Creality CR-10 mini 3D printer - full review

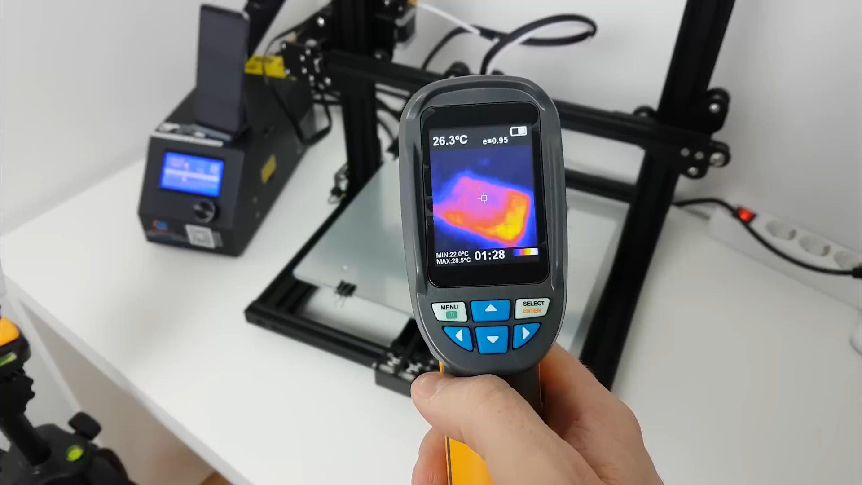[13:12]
On screen: spot 26.3°C, min 22.0°C
Now it's time to test the heated bed. And it was interesting to see on my thermal camera that most of the heat comes first on the right side of bed and then spread to the left. Heat bed time was pretty good and the CR10 mini hits 50 degrees under 2 minutes and the maximum temperature without any insulation under the heated bed was 112 degrees, which is very good.
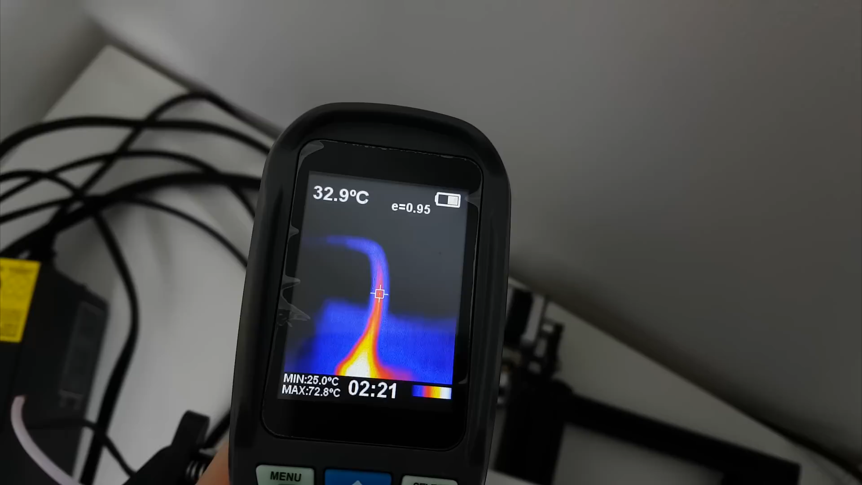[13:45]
On screen: spot 32.9°C, max 72.8°C, min 25.0°C
Just to confirm, on my thermal camera it shows around 101 degrees on a glass surface. Heated bed main cables temperature after 30 minutes of full stress. It was stable on around 41.1 degrees.
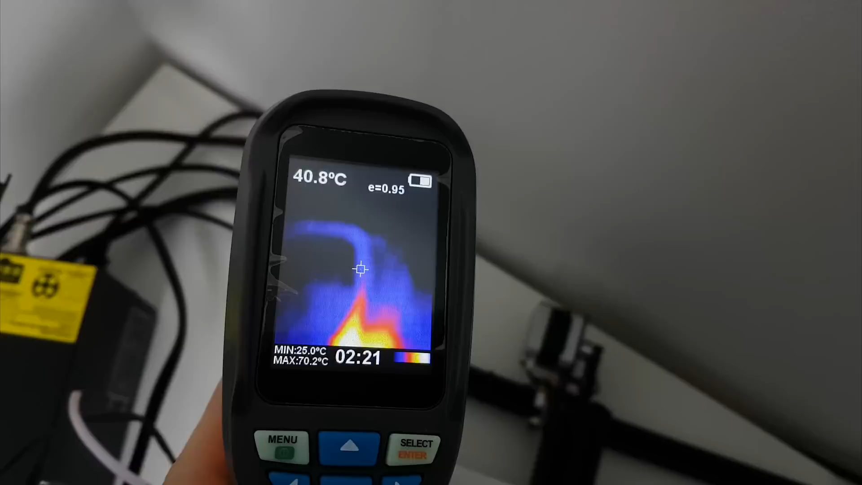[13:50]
On screen: spot 40.8°C, max 70.2°C
Control box is pretty cool and stable and only place under control box where exhaust hot air from power supply is, the temperature peaks around 39 degrees.